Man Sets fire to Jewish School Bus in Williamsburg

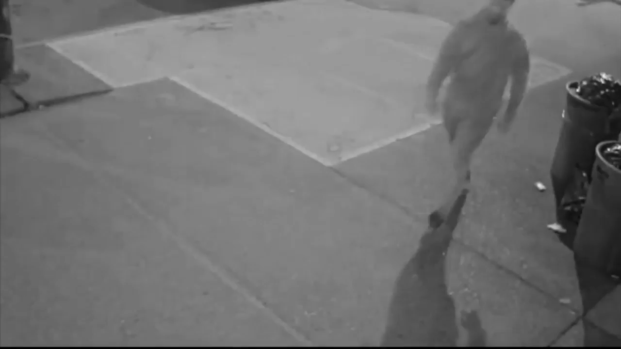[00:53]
They say he got into the parked and unoccupied religious school bus through its emergency door then started a fire that caused damage to the front area of the bus.